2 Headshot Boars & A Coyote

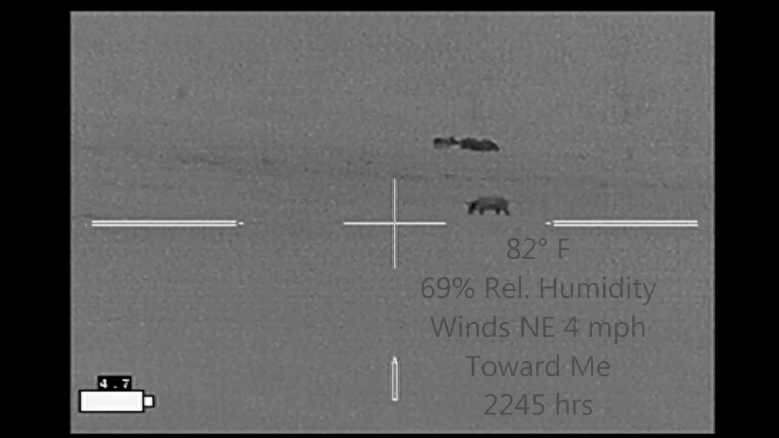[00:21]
I'd made my initial survey of the property without carrying my rifle and other gear. Went back to my truck after spotting the hogs, grabbed my rifle and shooting sticks, headed out,
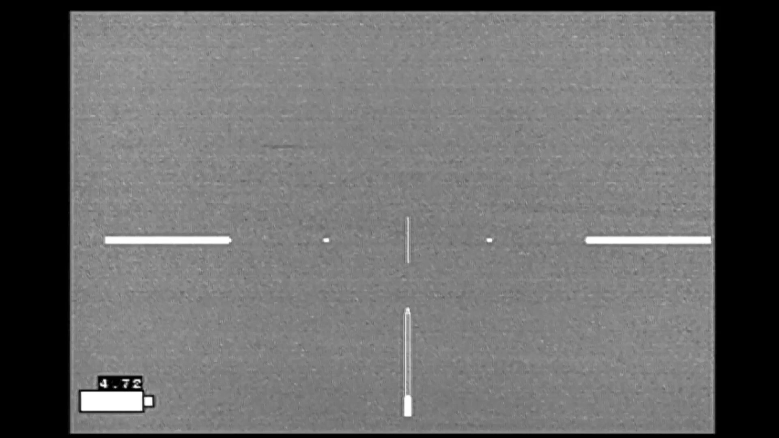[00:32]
along with 25 or 30 of my close cattle friends to go after these hogs.
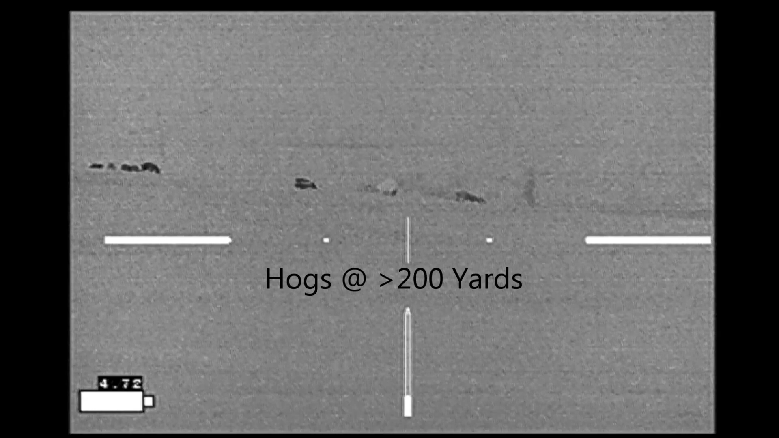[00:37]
Now we're in one pasture and the hogs are in the next pasture.
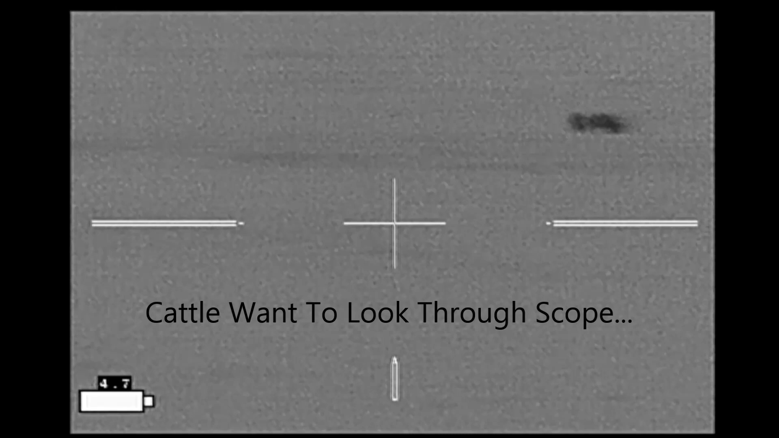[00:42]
And the cattle and I are trying to figure out what the hogs are going to do. If they're going to come on forward to where I am, if they're going to go ahead and leave.
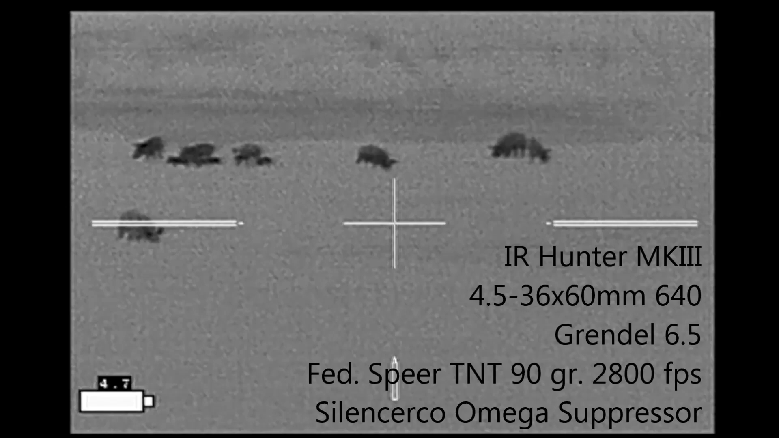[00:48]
You know, we're just watching them at this point, hanging out,
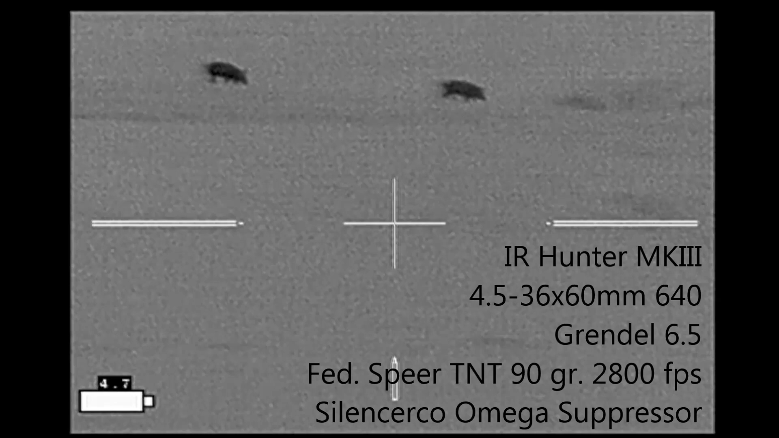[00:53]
trying to decide what we want to do with taking a shot here, or maybe trying to get across the fences without disturbing the hogs. Now, I've got sunset behind me, but of course, the cattle are behind me as well,
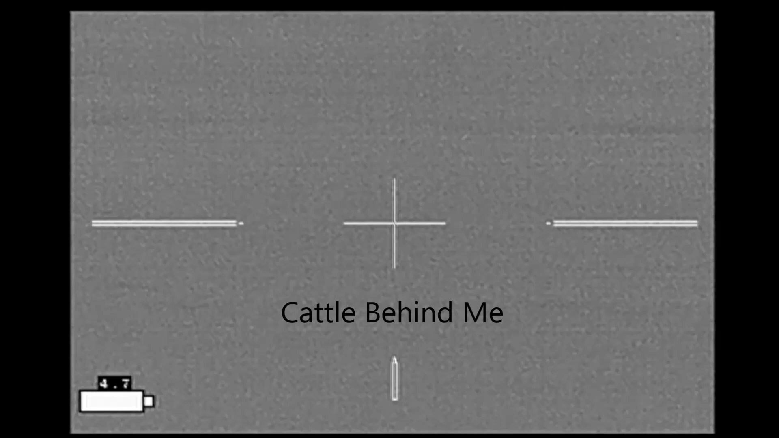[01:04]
and they're actually helping hide my silhouette in the sunset.
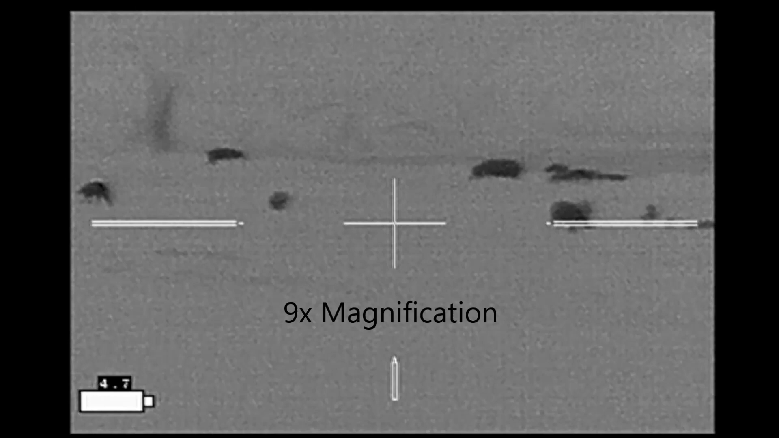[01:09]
And while I'm trying to decide what to do with the hogs, maybe shoot one off in the distance and then come back and shoot the close one,
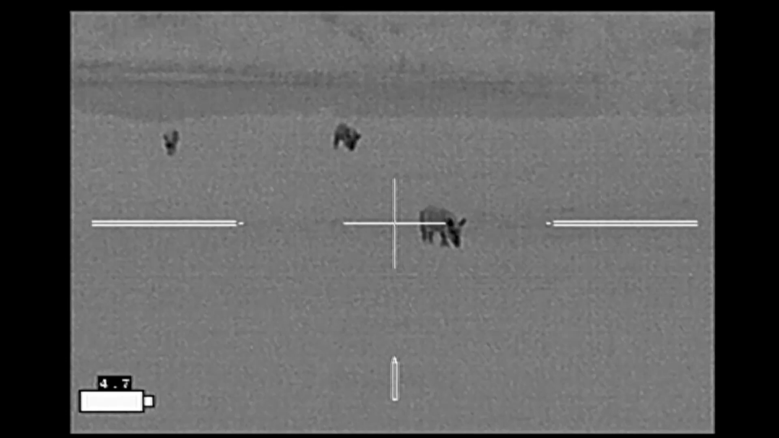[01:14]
or maybe shoot the close one and hope that the ones in the distance don't run first.
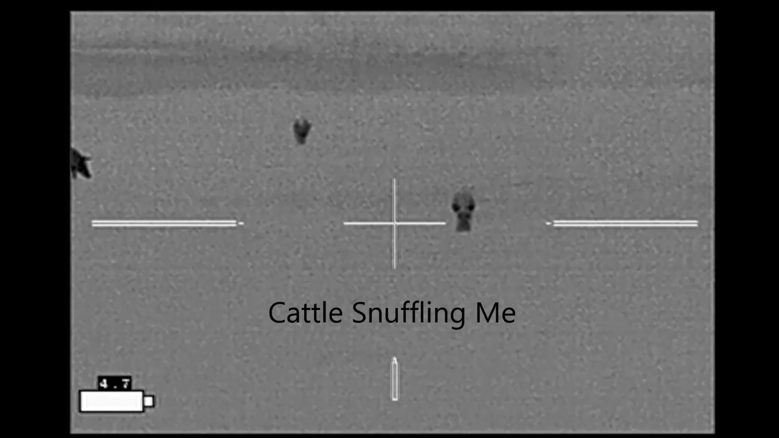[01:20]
I don't know, but the cattle at this point are nudging on me and
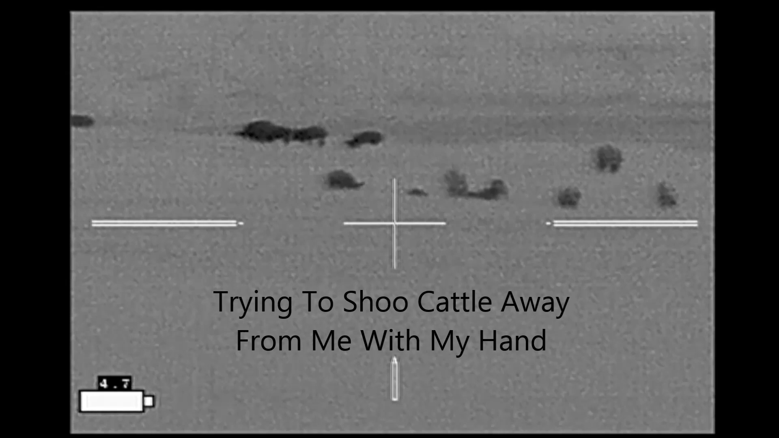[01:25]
I'm trying to shoo them away with my hands so they can get lined up for the shot.
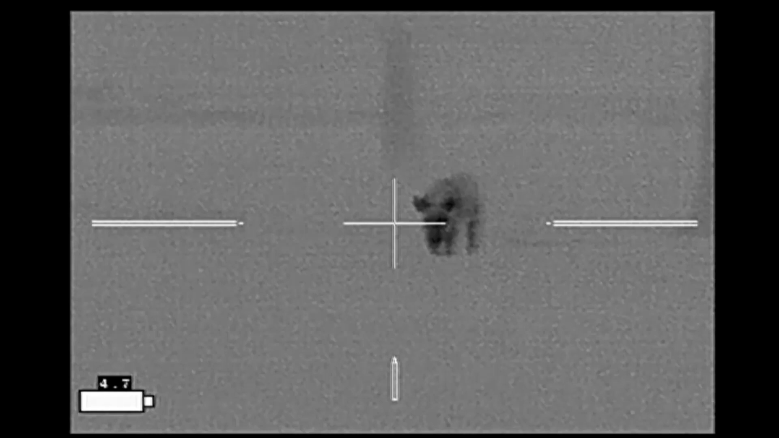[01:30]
I decide that my best course of action is going to be to shoot the hog that is up close and then hope that the hogs in the distance don't run.
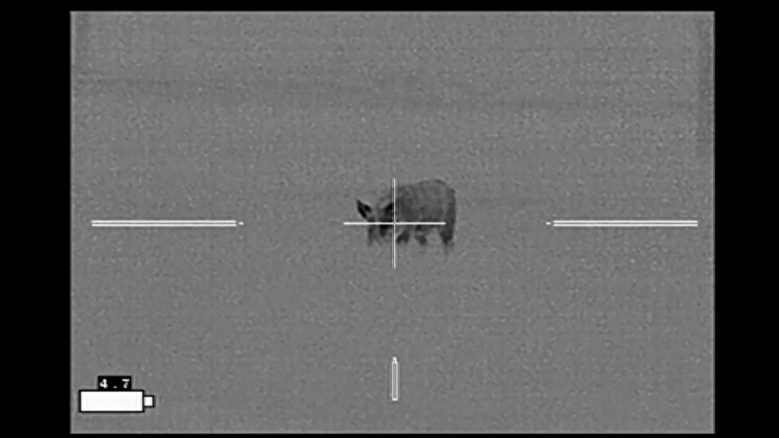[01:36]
So that's what I'm going to do here.
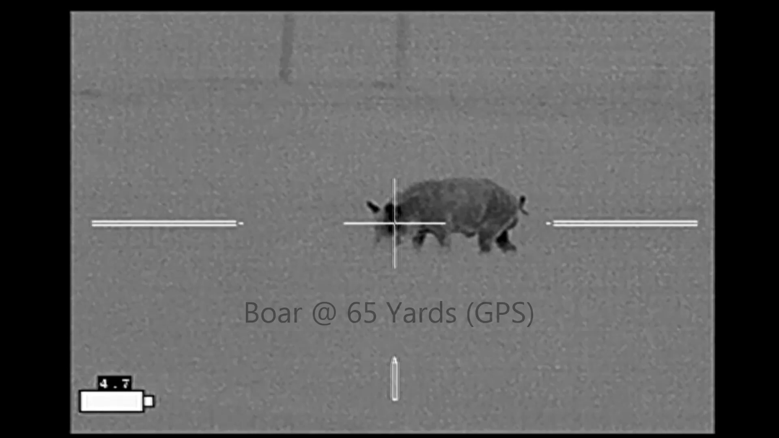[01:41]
Well, of course, the hogs in the distance do run.
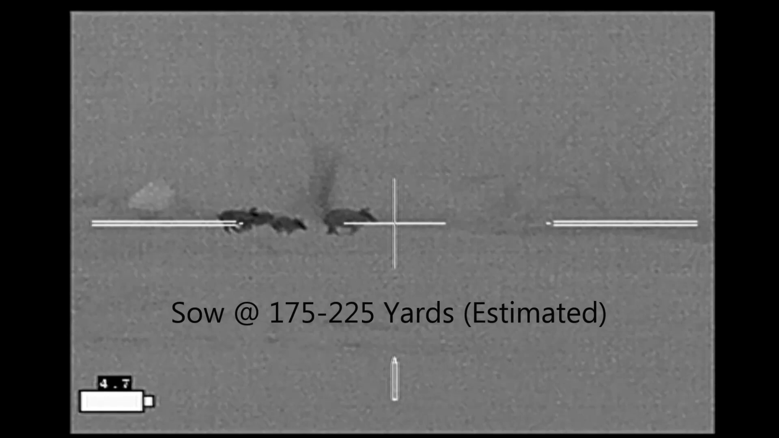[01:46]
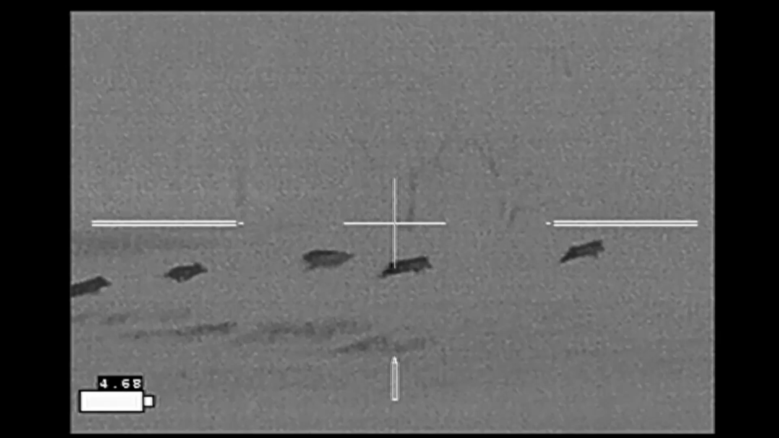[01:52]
I hit this sow with the second shot, and she starts running in circles, which makes for a very difficult target. And then she ducks down into the pond area, safe from being shot.
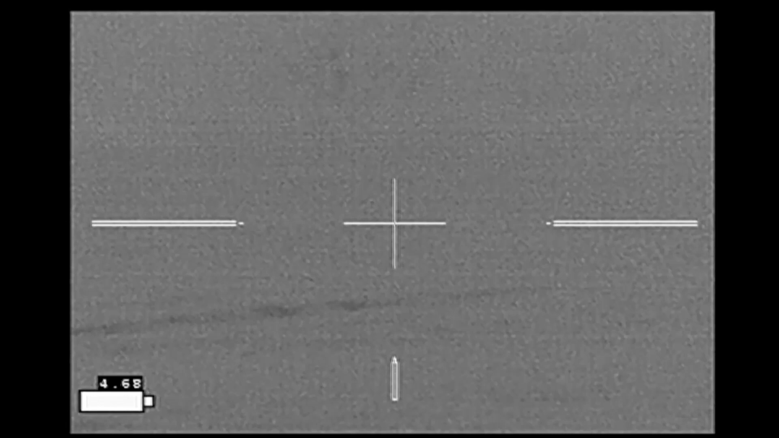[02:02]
And all the other hogs but this one disappear on me.
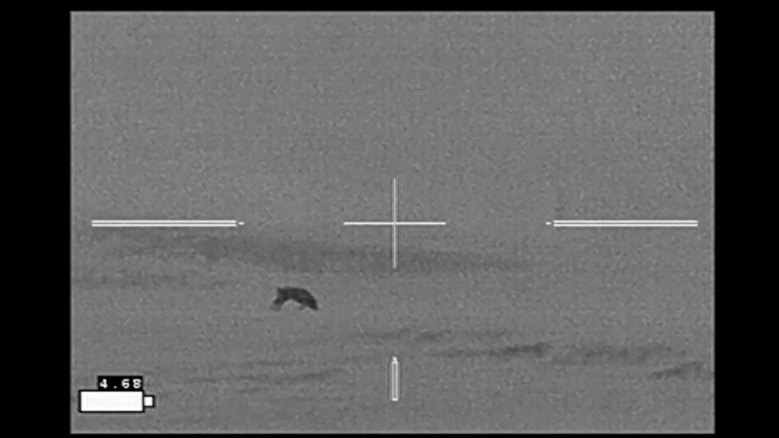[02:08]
I hit it with that shot. And I miss with the second, and it disappears over the ridge as well.
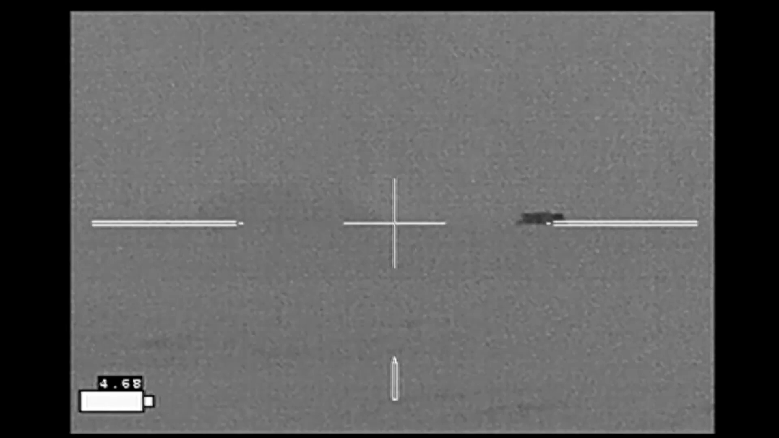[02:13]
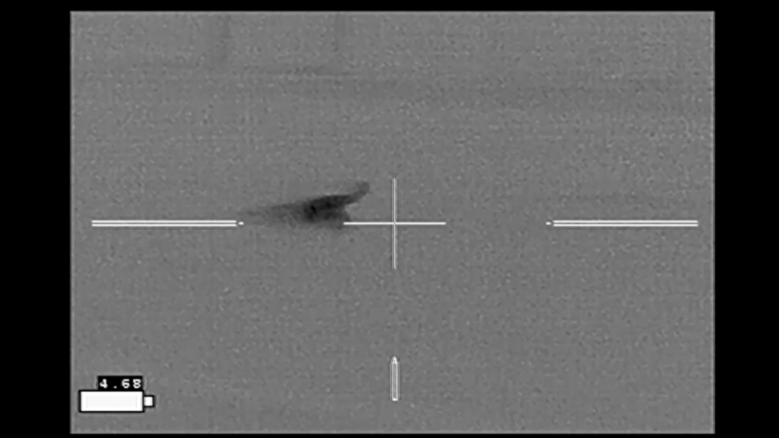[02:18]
And no more hogs are to be seen. So I immediately turn around. This is a picture of my hunting buddies just after the shooting.
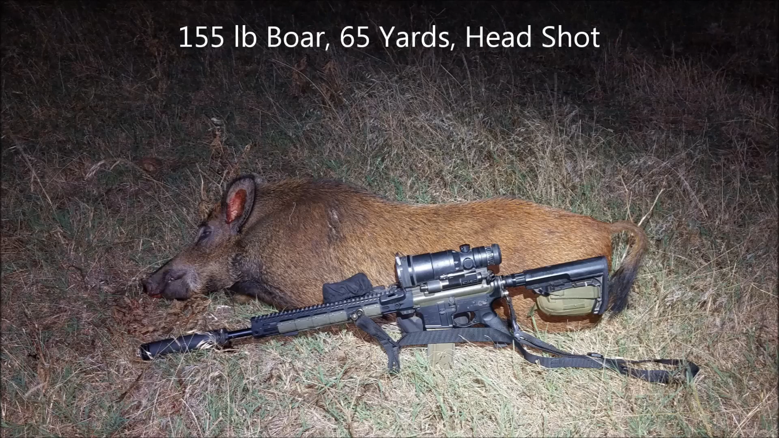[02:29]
We recovered one 155-pound boar, shot about 65 yards. The sow that ducked down in the pond,
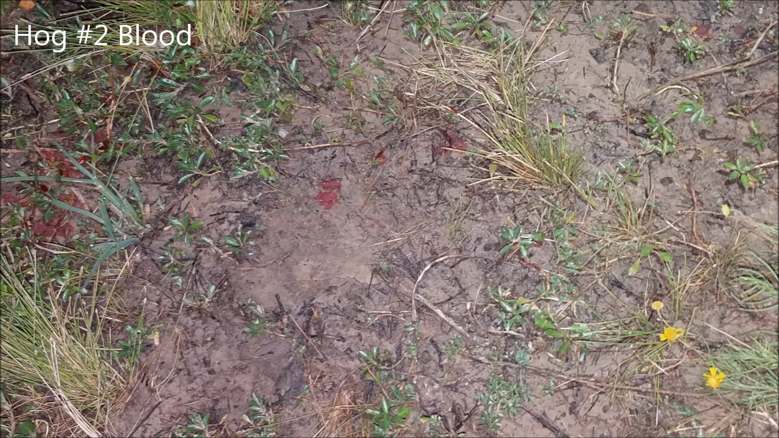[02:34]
we found several points of blood sign around the pond, but she managed to make it to the next property.
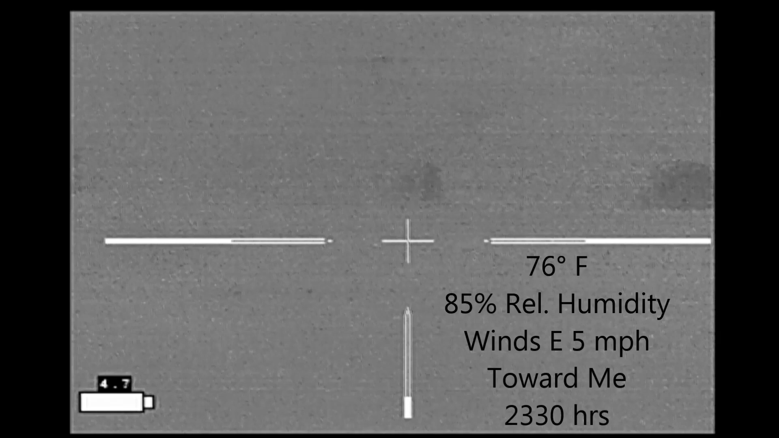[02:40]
A little bit later in the evening, I came across this lone boar.
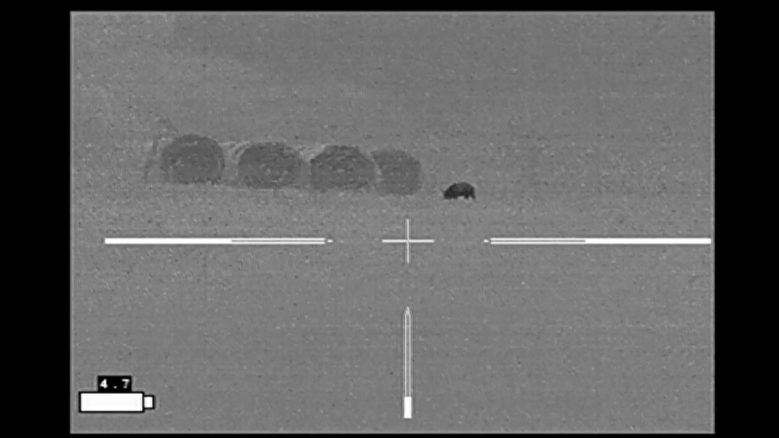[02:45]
I was able to get over the fence and stalked out about 200 yards or so.
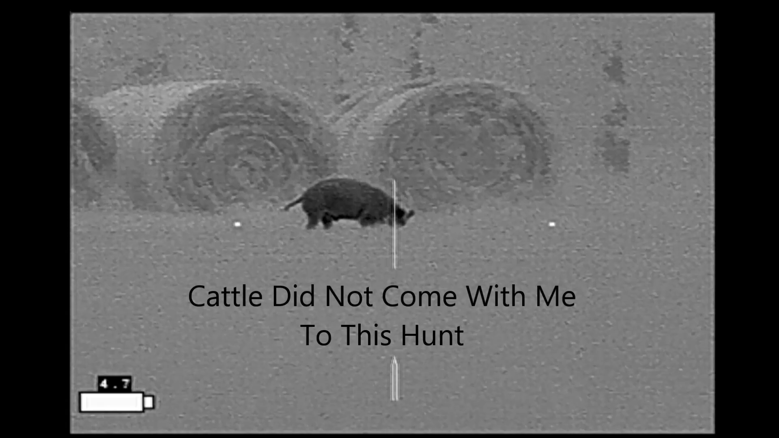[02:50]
And figured that was going to be close enough for me to take my shot.
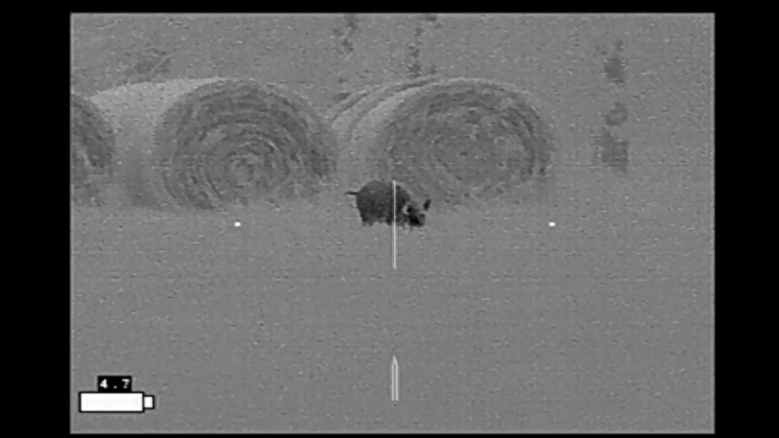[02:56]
And I decided to wait because the hog is actually coming towards me.
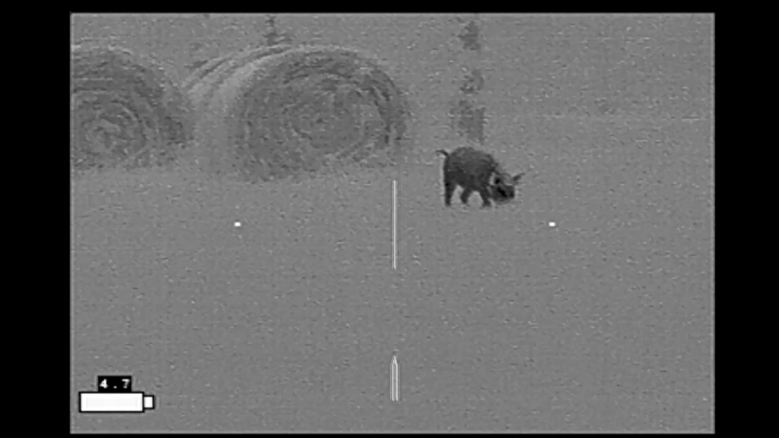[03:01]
And this is in a field that I'd hunted previously that has a locked gate, and I'm going to have to drag this hog out.
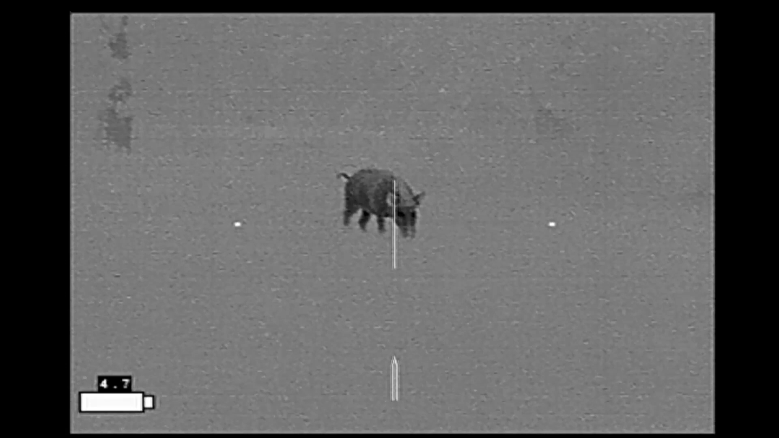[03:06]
So the closer that it comes, the better.
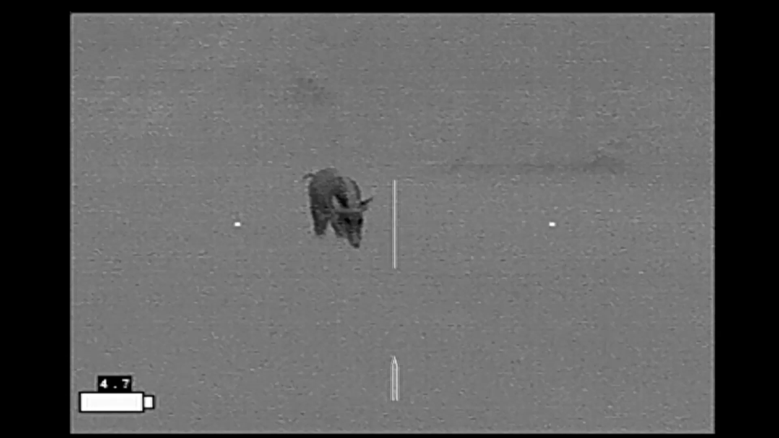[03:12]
So I'm just going to let it close the distance until I think it's close enough.